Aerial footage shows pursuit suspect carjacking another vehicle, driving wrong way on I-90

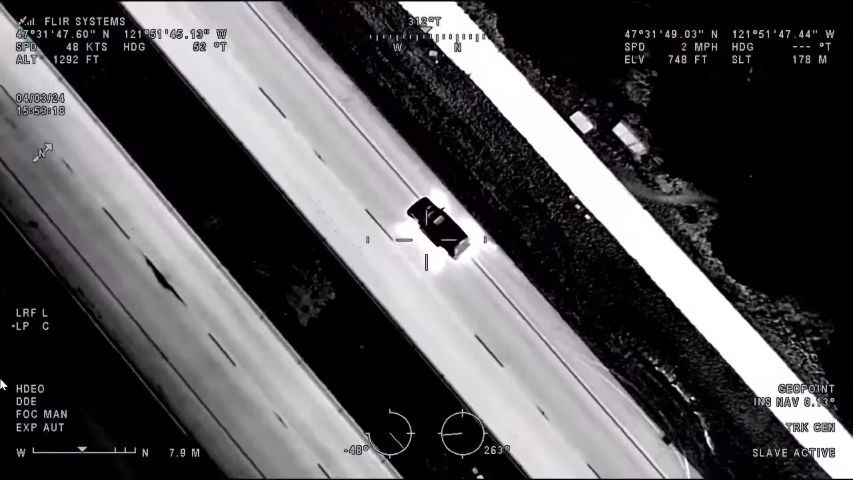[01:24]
Was it a good spike? And Guardian 1, looks like his car is disabled.
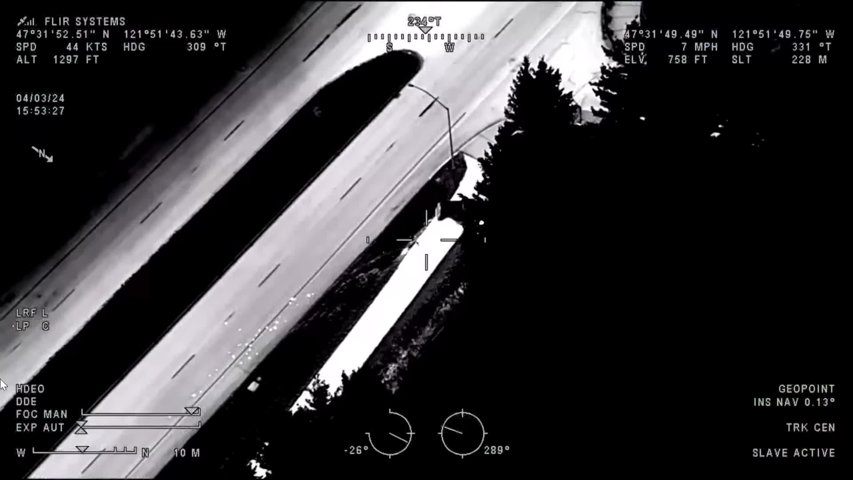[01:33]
He's driving off-road now. That's no qualmi. Standby. Check, confirm. There's a good spike. 2-1-14, can you call me?
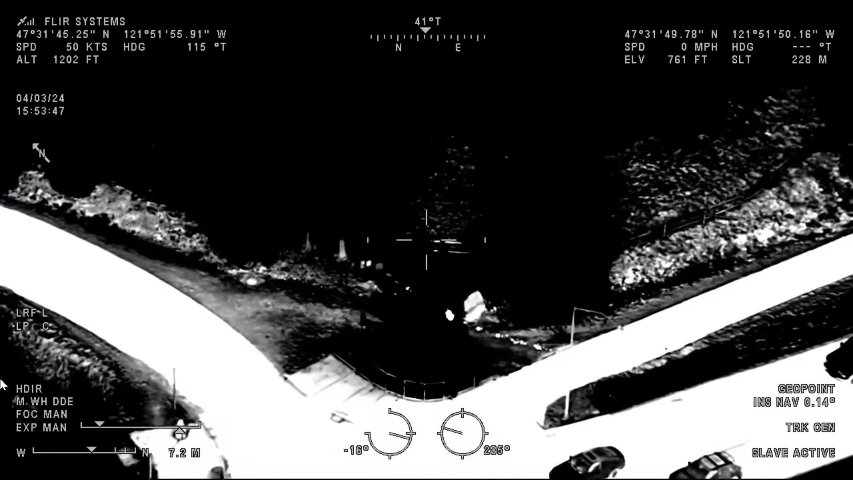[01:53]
All right, now it's like Snoqualmie Parkway in Eagle Lake. He, er, is on the northeast corner there. He crashed out.
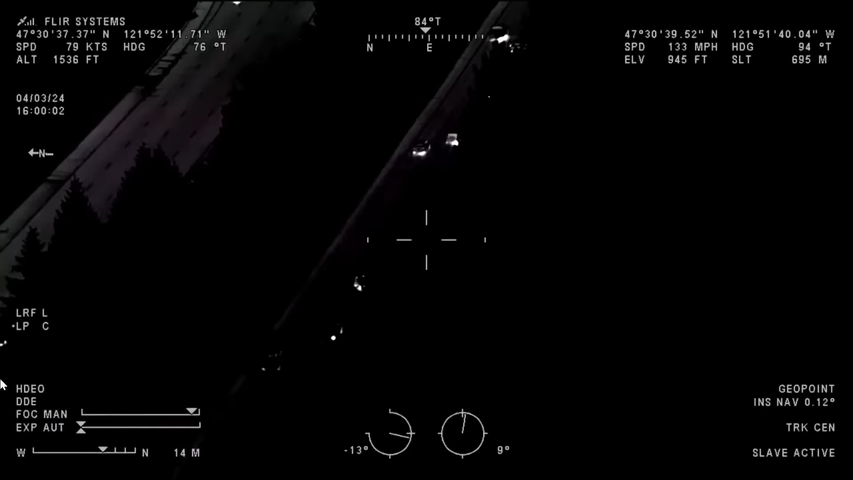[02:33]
Passing cars on the right shoulder, approaching the casino exit.
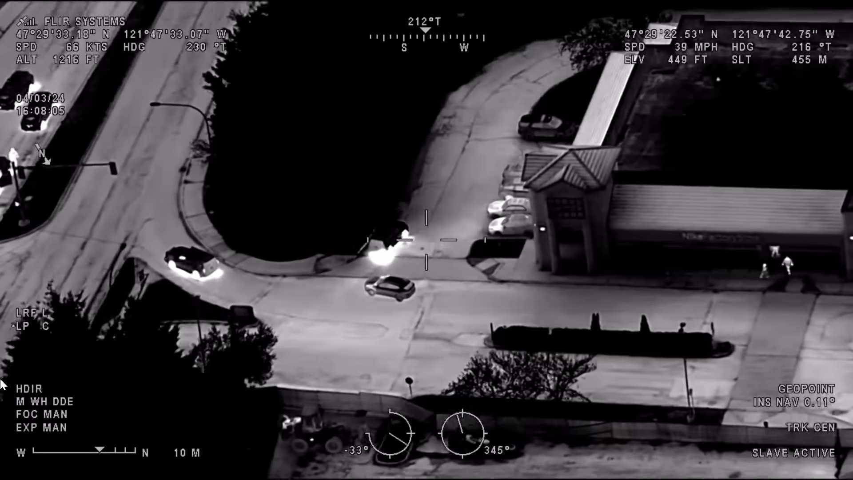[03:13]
Cy, pulling into a parking lot here on the southwest corner.
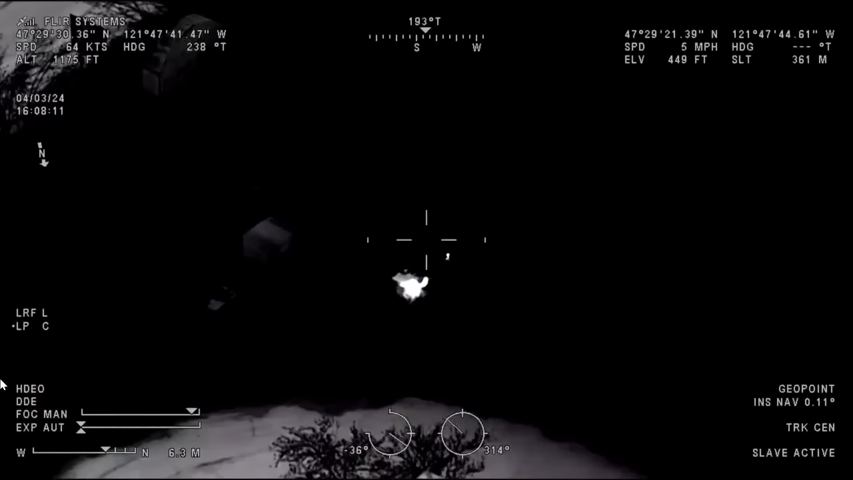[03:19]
Driving off-road. He's in the woods now.
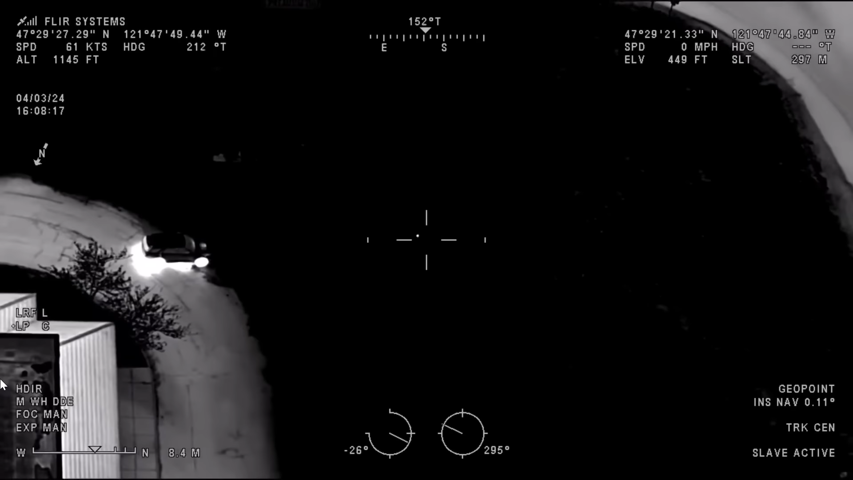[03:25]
We'll save us some marked cars. Continuing on. Westbound.
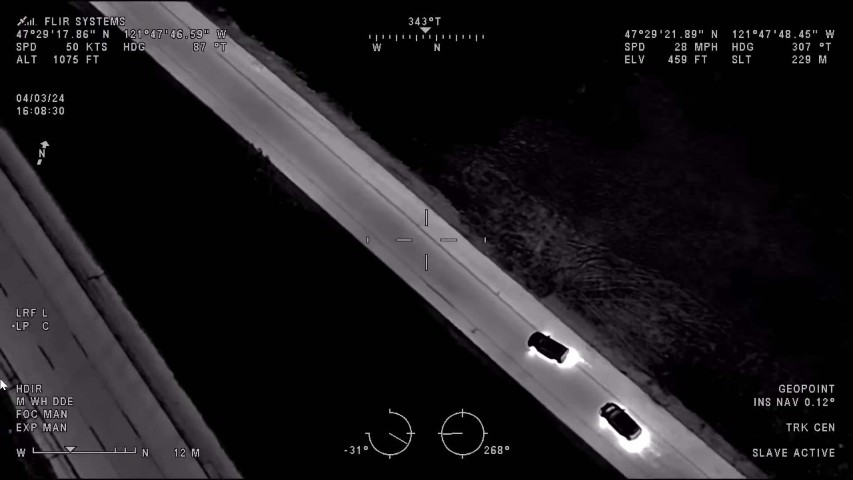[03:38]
This is an on-ramp to 90 from Bendigo.
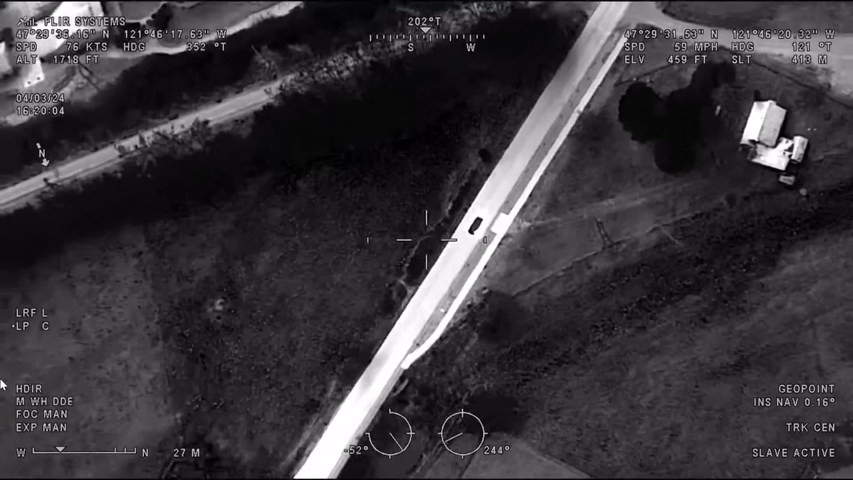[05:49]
Southeast 120th and Zemp Way northeast
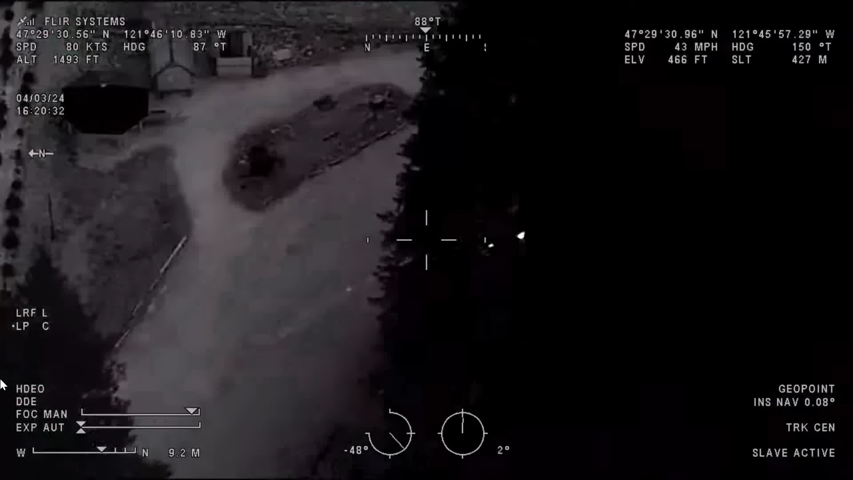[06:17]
Eastbound on like a private road here
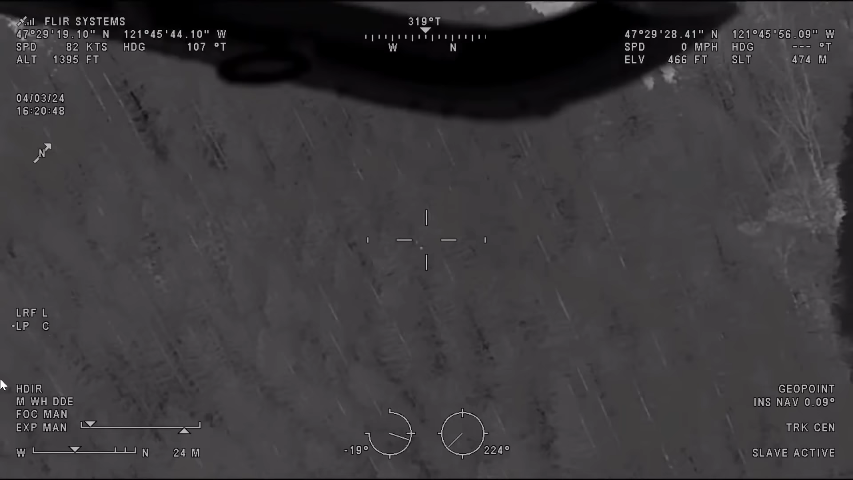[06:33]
42715 Southeast 120th, he's stopped in the woods here
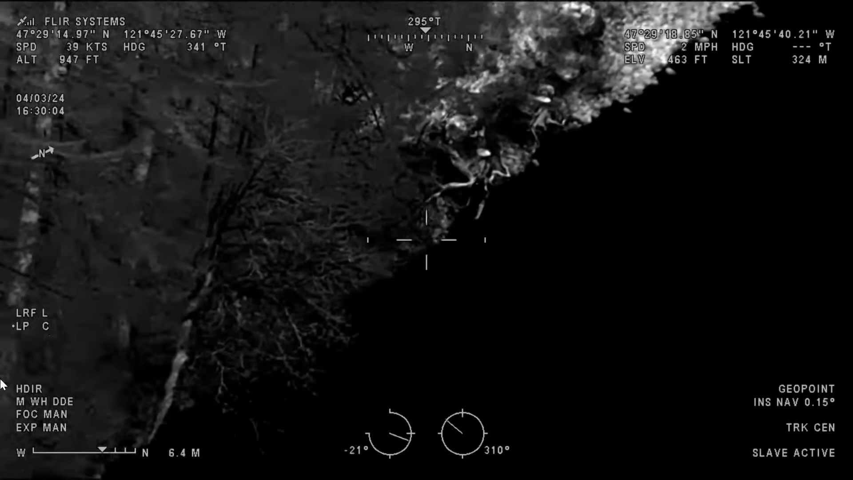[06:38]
He's still slowly working his way south along the river line here under some trees
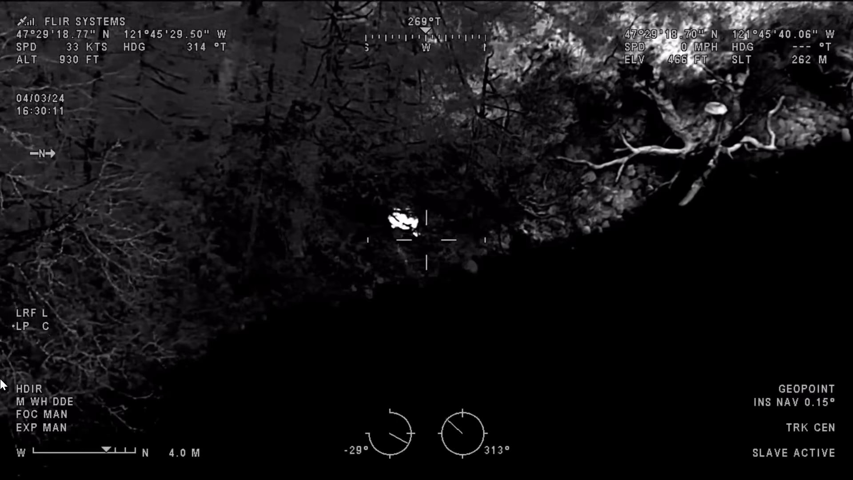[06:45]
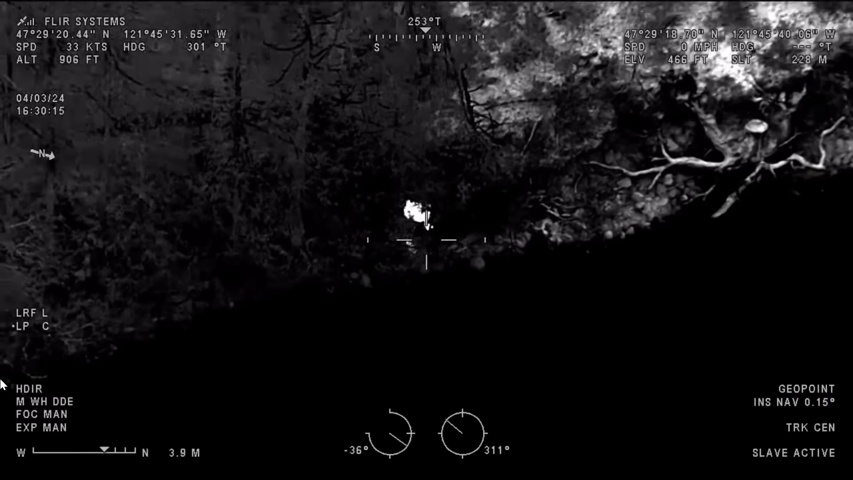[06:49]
Hey I just dropped an updated marker on where he is guys